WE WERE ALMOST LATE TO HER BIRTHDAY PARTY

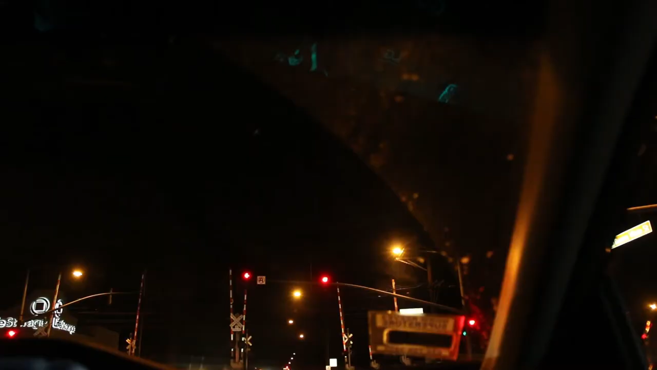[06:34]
This is the longest red light ever Can we make it at 726?